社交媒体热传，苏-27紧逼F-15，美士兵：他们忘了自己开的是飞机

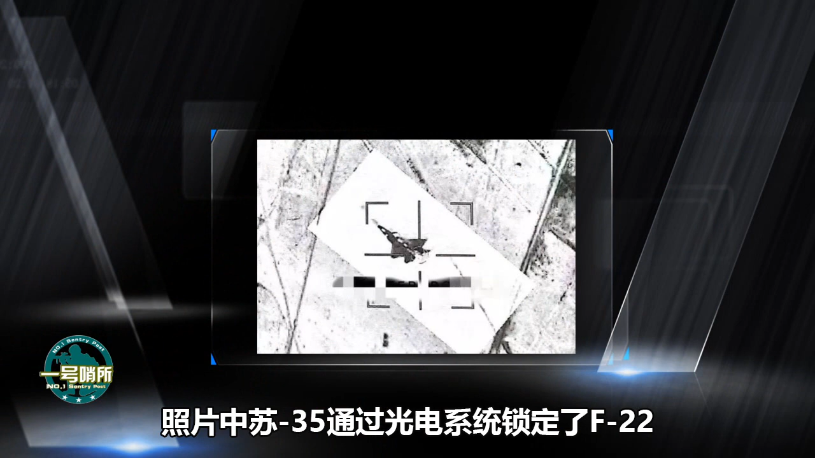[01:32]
过光剑系统锁定了F-22这件事对美军飞行员都造成了很大心理压力值得一提一般按照国际惯例低控飞行的战机都会尽可能避开其